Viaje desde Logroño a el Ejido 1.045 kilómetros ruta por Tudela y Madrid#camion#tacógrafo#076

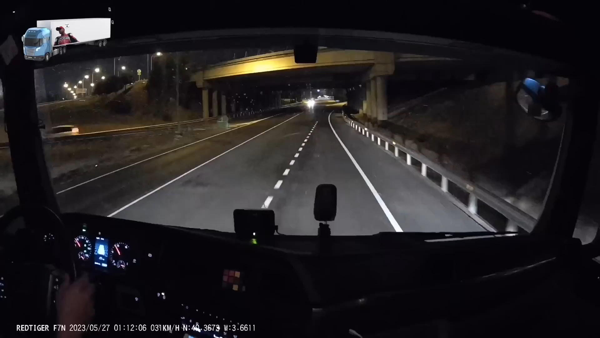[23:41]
Compañeros, ya estamos por aquí, ya estamos llegando a la descarga. Y bueno, esto es el CTM, Centro de Transportes de Madrid, que está justo al lado del Mercamadrid. Si por algún motivo te equivocas y te metes en el Mercamadrid, pues te cuesta el dinero,
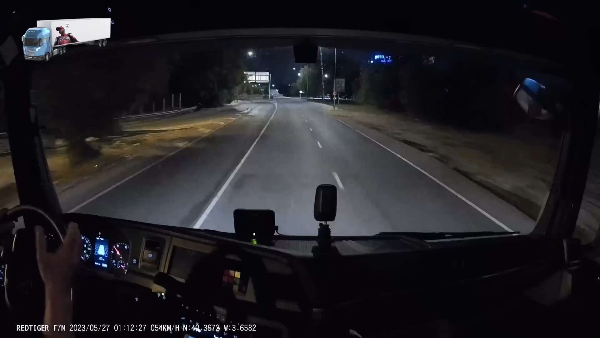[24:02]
porque para entrar al CTM no hay que pagar, ¿vale? Pero para entrar al Mercamadrid sí hay que pagar.
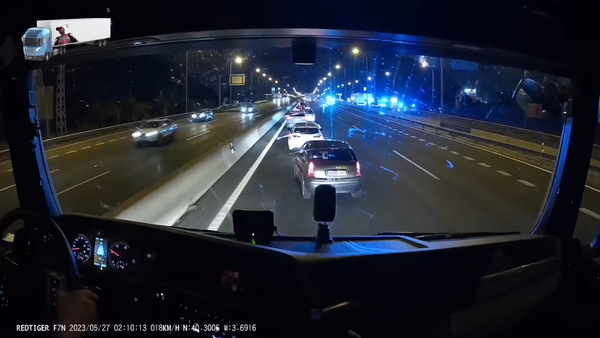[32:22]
Qué barbaridad, tío. Compañero, Desde donde he descargado, del CTM, del Centro de Transportes de Madrid, que está al lado del Mercamadrid,
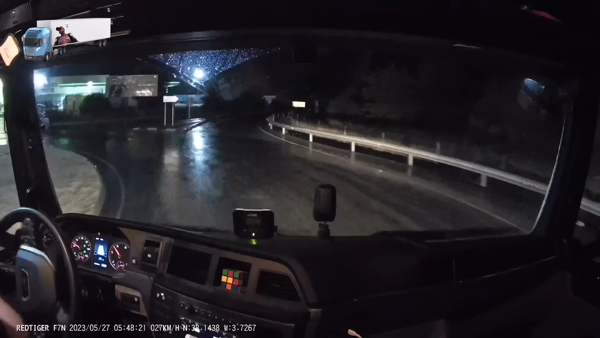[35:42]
Aquí en la Abades seguro que tenemos aparcamiento garantizado. El Andamur, bueno, la hora que es ya a las 6 de la mañana, a las 6 menos 10, pues debería de haber aparcamiento, porque ya se han ido muchos compañeros a esta hora, tiene que haber aparcamiento.
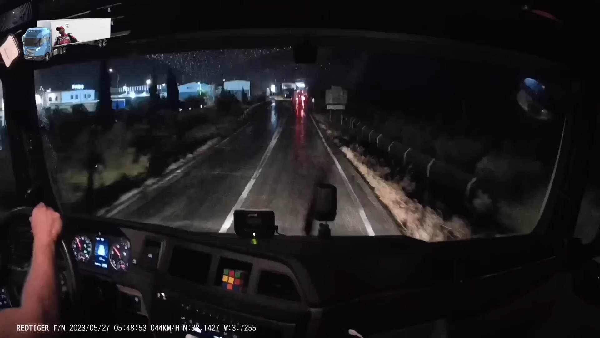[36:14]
La Andamur tiene varios, dos parkings, uno de pago y otro no, que no es de pago. El de pago, bueno, si sí hay un hueco aquí, otro, a ver si tenemos suerte. Es lo que acaba de hacer este aquí. Esto está totalmente prohibido lo que ha hecho, pero bueno, como no se ve la matrícula ni nada, pues lo dejaré por el vídeo, ¿no? Pero acaba de hacer una pirula aquí, en mitad de la carretera.
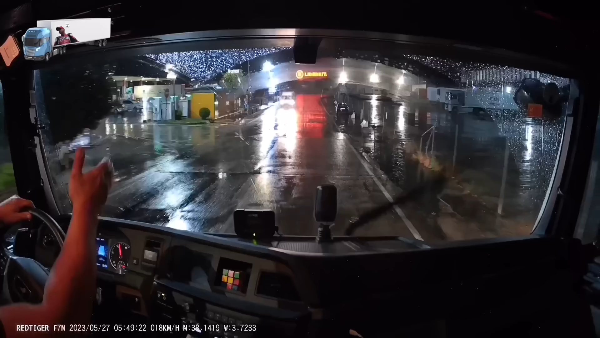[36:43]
En vez de entrar aquí al polígono, donde sea, y dar la vuelta en la calle que sea, pues ahí ya habéis visto lo que ha hecho. Un tijeretazo y para atrás. Bueno. Lo que digo, como no se ha visto la matrícula ni nada, pues la dejaremos ahí en el vídeo.
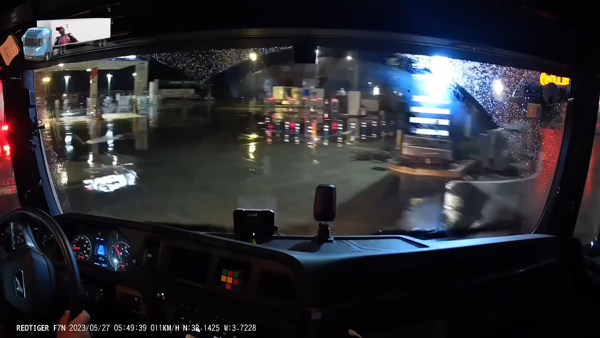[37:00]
Y ya estamos. Ya estamos aquí en la Andamur. Vamos a ver dónde nos aparcamos. ¿Qué es lo bueno de esto? Que yo mañana, cuando arranque desde aquí, desde la Andamur, pues desde la Andamur a la base del Lejido, pues tengo 268 kilómetros más o menos. ¿Qué es lo que yo os decía antes?
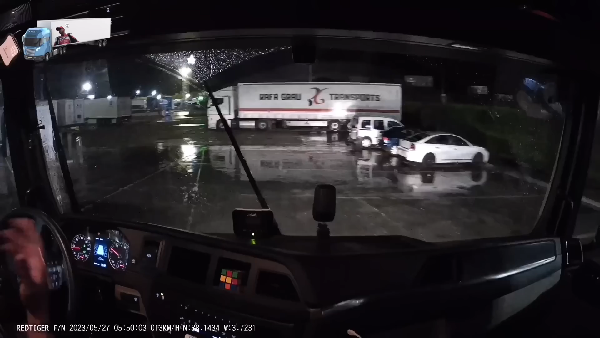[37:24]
Me garantizo llegar de un tirón sin tener que parar a hacer ninguna pausa. Aquí mismo me podría parar. Bueno, voy a dar otra mini vuelta a ver si hay en el otro lado aparcamiento. Si me fuese quedado a hacer la pausa de ayer en el CTM en Madrid,